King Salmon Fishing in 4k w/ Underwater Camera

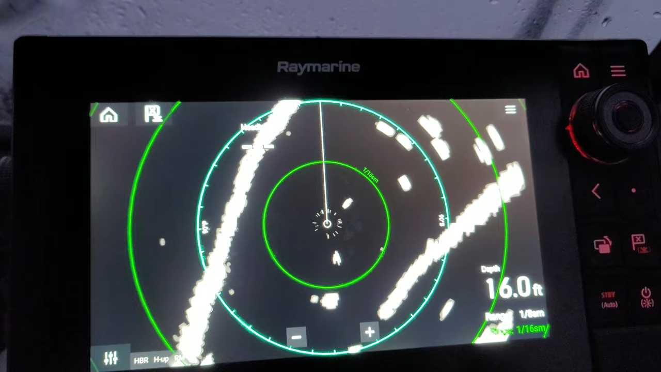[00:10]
Those lines are the jetties, the dots are other boats. Let's avoid those and get outside. All right, so now that we're out here, we got our GPS turned on, and we're using the radar as well.
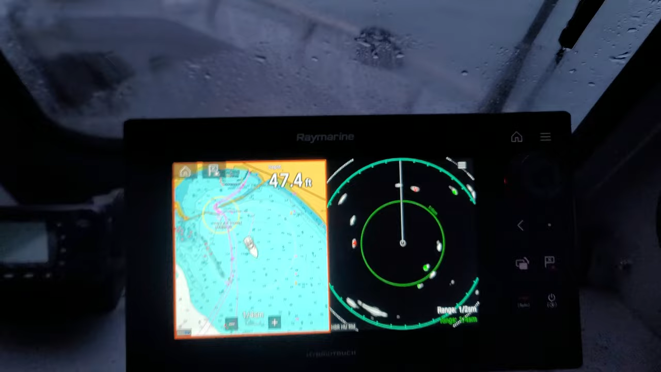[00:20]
The red dots are boats moving towards us, green dots are moving away. We'll see you on the salmon grounds, and let me introduce you to who we have on the boat.